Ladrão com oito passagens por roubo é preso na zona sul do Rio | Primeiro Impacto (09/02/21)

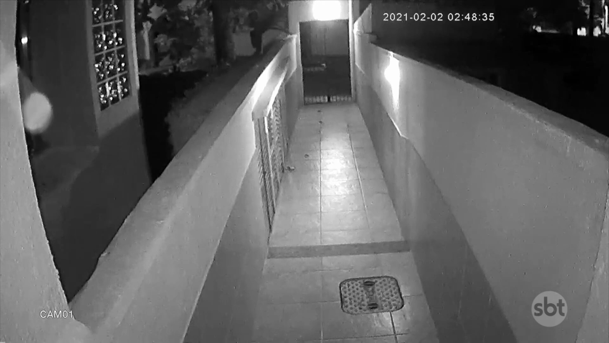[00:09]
Além de ser bandido, ladrão, ele invadiu uma casa,
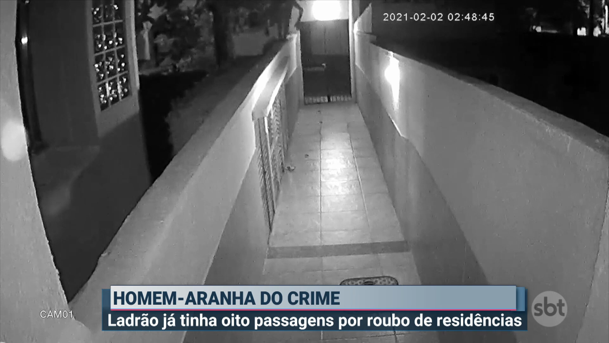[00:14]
escalou o muro como mostra a imagem e ele seguiu se equilibrando até conseguir entrar no imóvel, então ele realmente teve que fazer umas manobras ali arriscadas Olha lá, ele vem engatinhando, rapaz, imagina se acordar de madrugada, vai respirar um ar e de repente você dá de cara com um bandido invadindo sua casa um desespero total, nesse caso, final da história, a Renata conta e adianta pra gente, pode dizer Renata